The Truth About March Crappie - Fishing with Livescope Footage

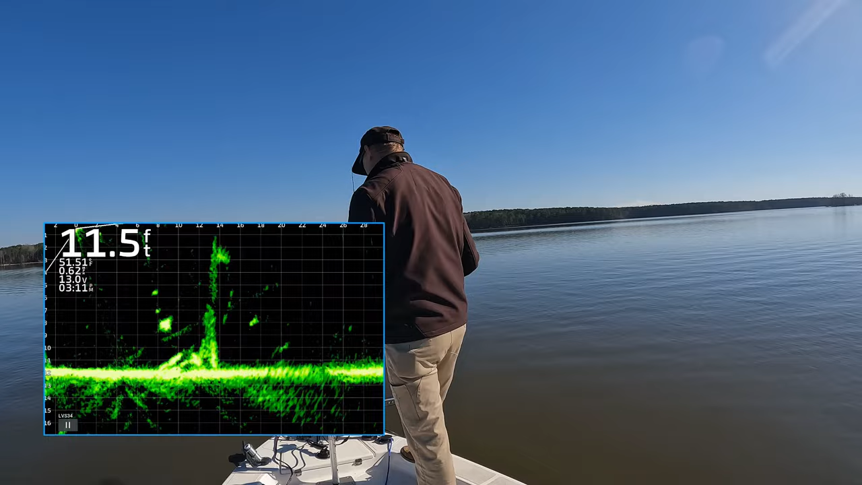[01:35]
On screen: depth 11.5 ft
All right, let's get them. Right there. There it comes. There it comes. Bam! Oh, yeah. There we go. There's a hoss.
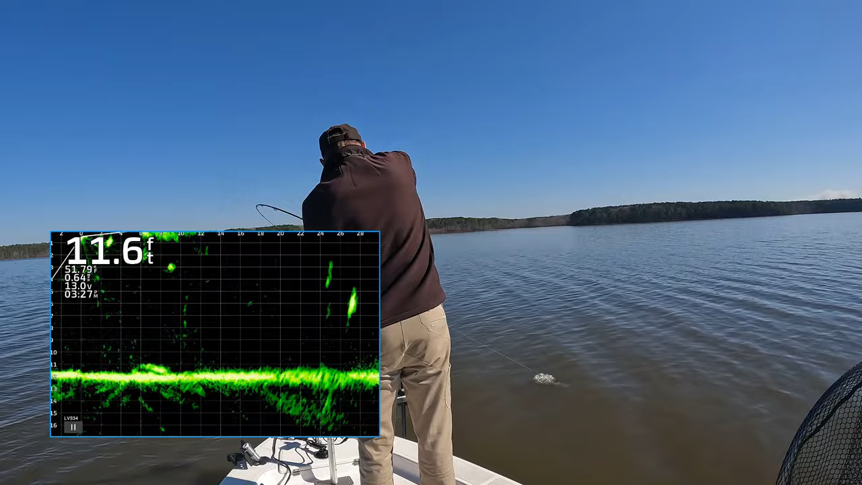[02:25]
On screen: depth 11.6 ft
That is the monster crappie right there.
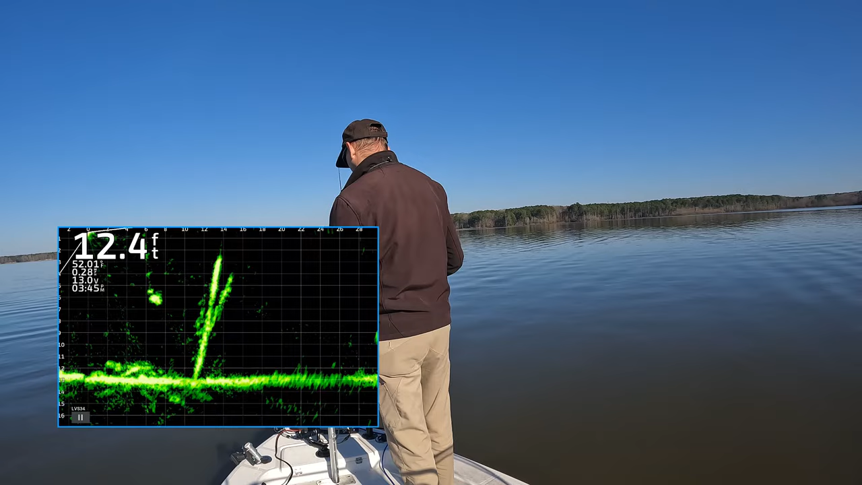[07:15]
On screen: depth 12.4 ft
There we go. Gave it a second look. What a monster.
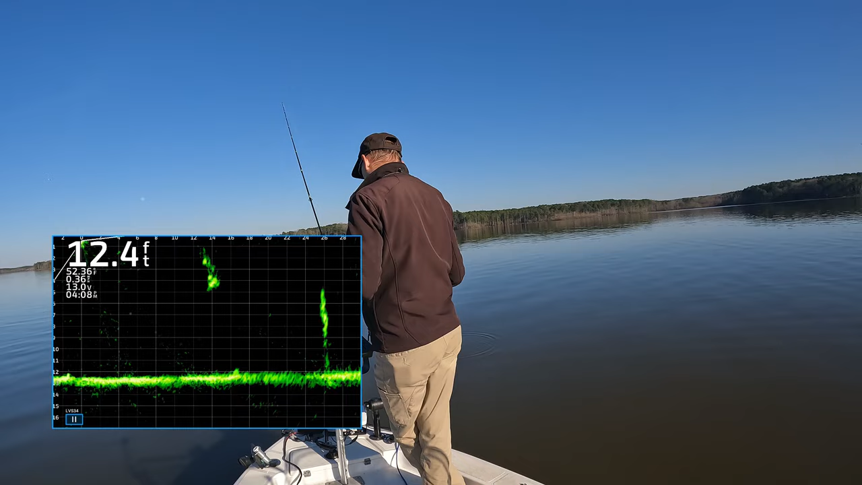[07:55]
On screen: depth 12.4 ft
There she goes. There she goes. Yep.
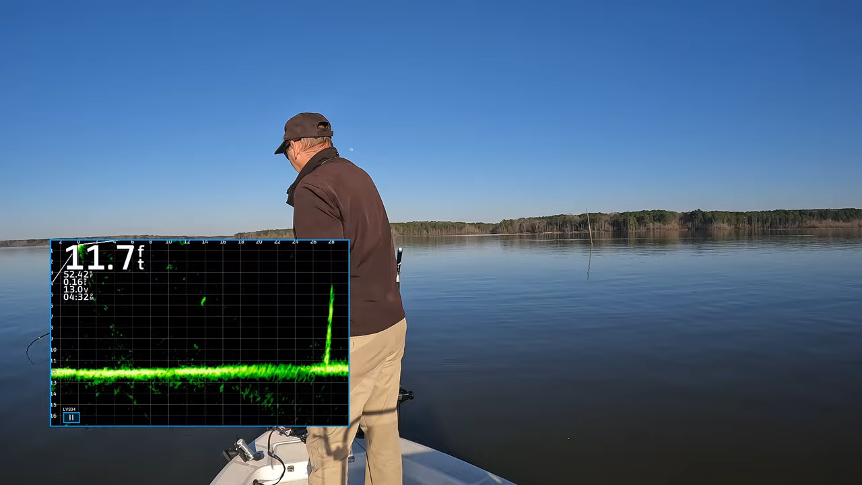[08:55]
On screen: depth 11.7 ft
I hope I got that on Livescope. I hope I can get you some good footage. Very aggressive. That thing hit the water.